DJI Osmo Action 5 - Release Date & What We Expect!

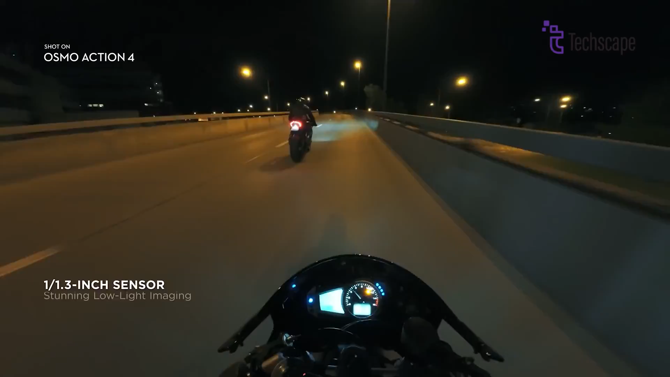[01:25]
In addition to better low-light abilities, users want to see a resolution boost beyond 4K,
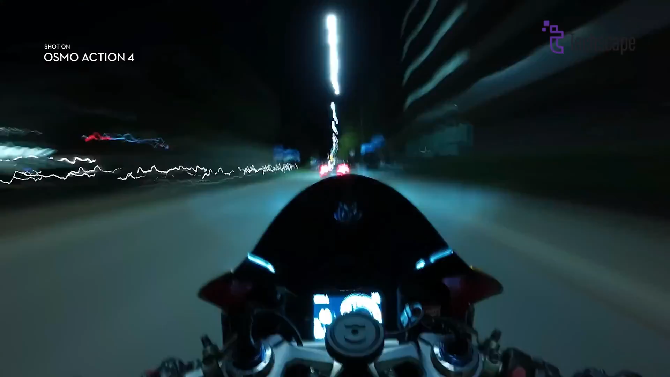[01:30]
something like 5.3K or even 6K recording would provide more detail and allow for more flexibility in post-production editing and cropping.